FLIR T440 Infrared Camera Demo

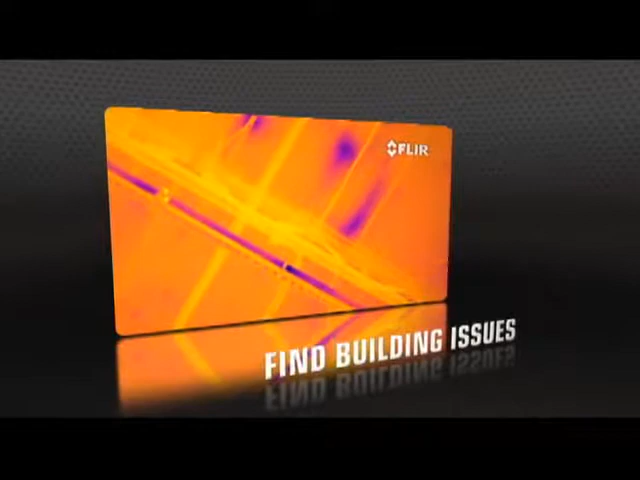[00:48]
With a choice of 320 or 640 thermal resolutions,
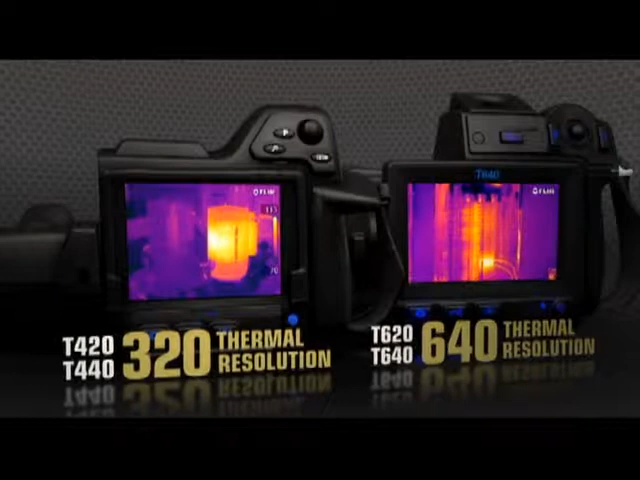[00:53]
only T-Series captures such vivid shots so effortlessly.
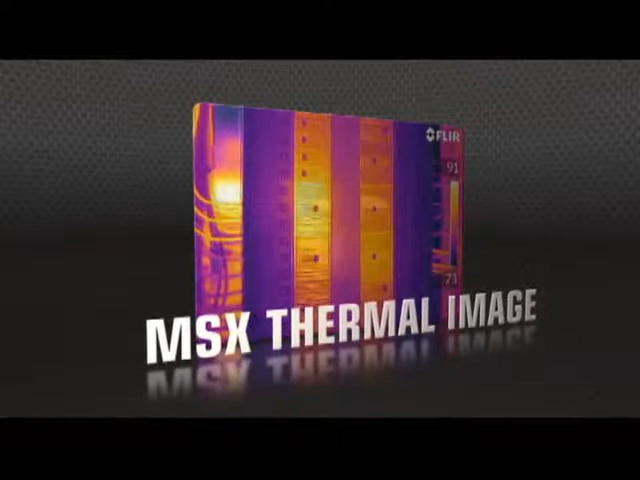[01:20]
producing extraordinary detail to clearly highlight right where the problem is.
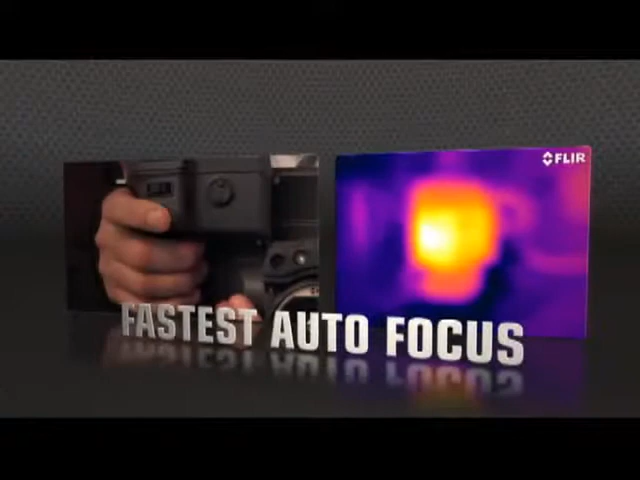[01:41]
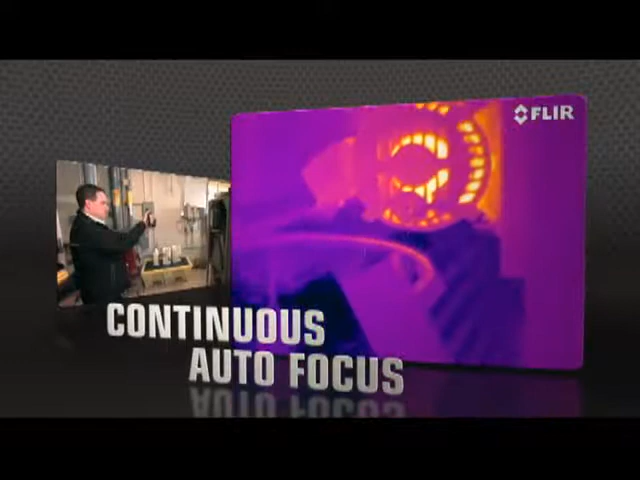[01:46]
The T640 kicks it up yet another notch with new continuous autofocus that keeps images razor sharp no matter where you aim.
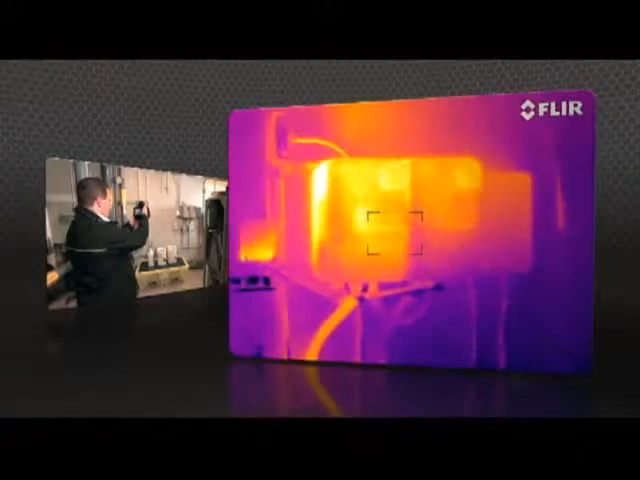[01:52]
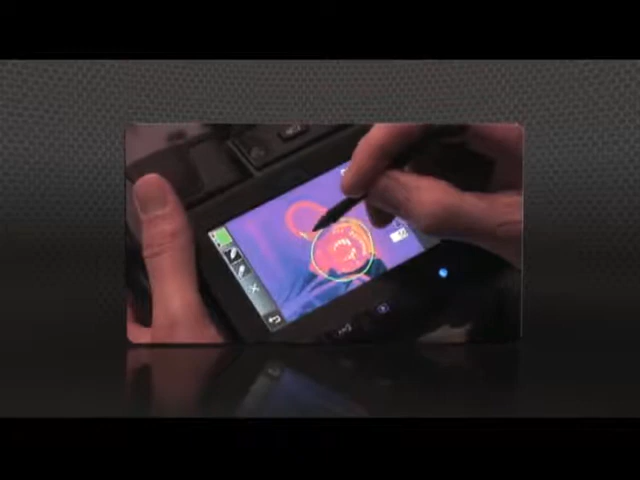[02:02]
handy for pointing out areas of interest.
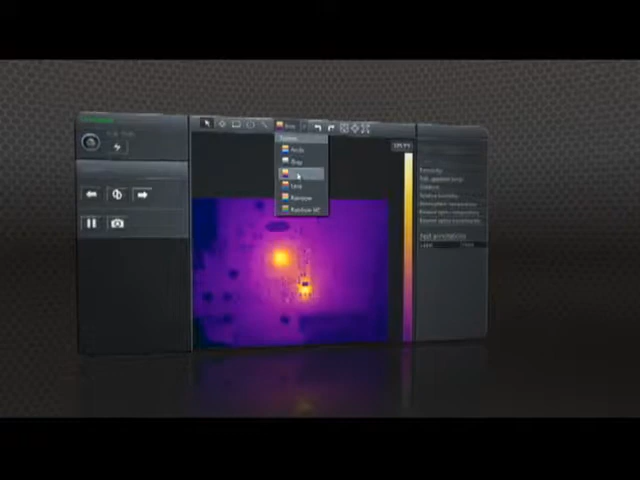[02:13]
and create professional documents to make your case for repairs.
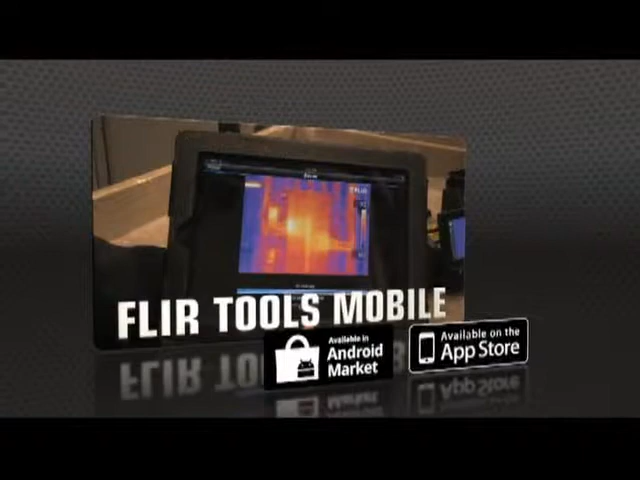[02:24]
Import images from the T-Series with your iPad or smartphone,
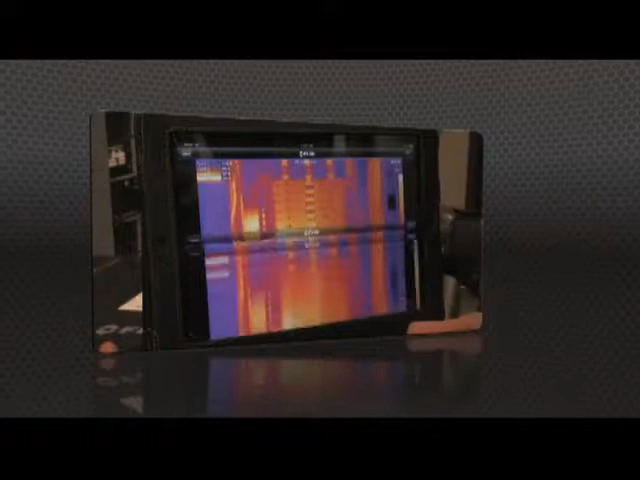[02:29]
change the appearance, add measurement tools,